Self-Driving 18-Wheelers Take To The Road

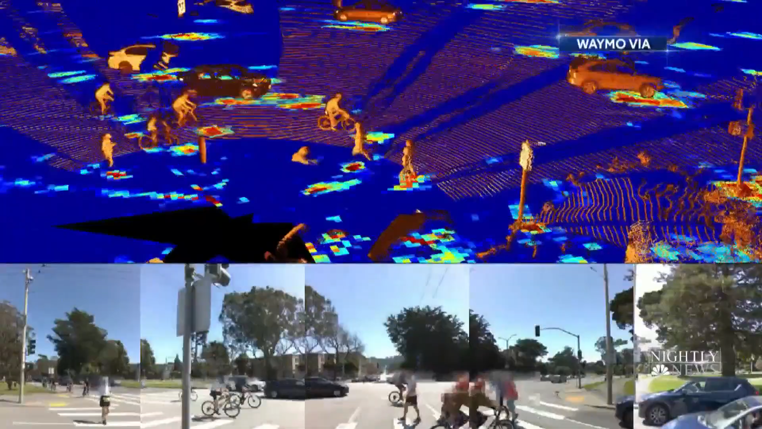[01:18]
pedestrians, cyclists, cars. Waymo says right now their biggest hurdle is planning for unpredictable human drivers.